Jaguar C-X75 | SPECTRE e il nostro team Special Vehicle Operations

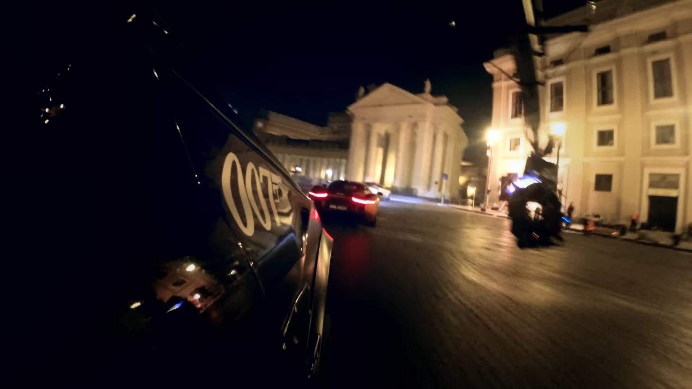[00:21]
It's not every day that you produce a car that's going to be in the chase scene in the
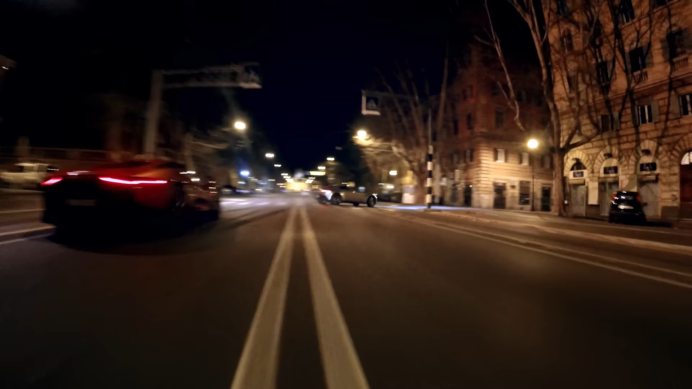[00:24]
middle of Rome at night time and you're chasing James Bond.